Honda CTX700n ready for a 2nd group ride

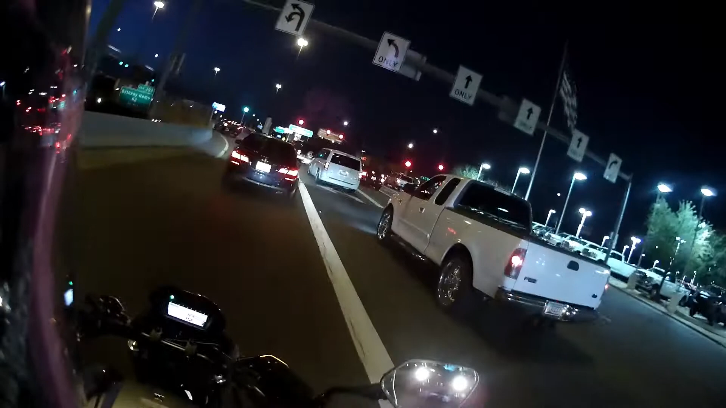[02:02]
Alright, we are on Camelback and I-17. The meeting is in the QT gas station, which is right there.
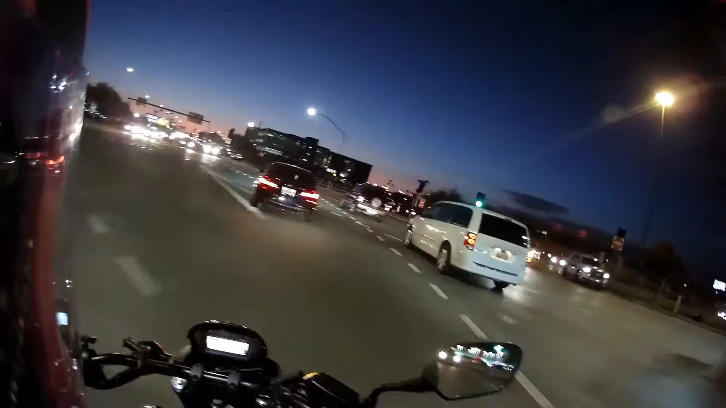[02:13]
We'll see how this ride goes. I see some bikes already.
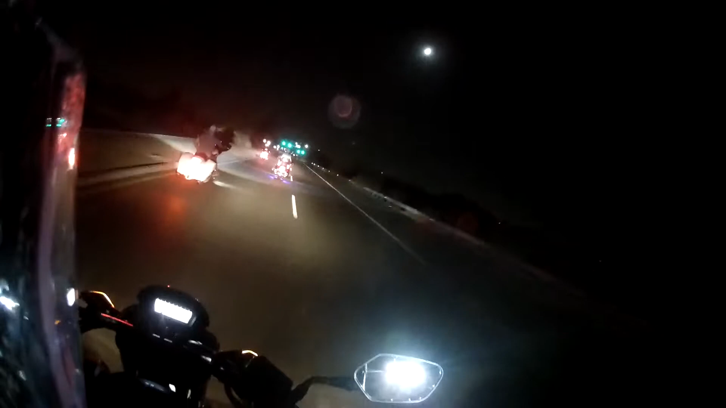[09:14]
This is where everybody splits. Some people go to the west, some other ones go to the east.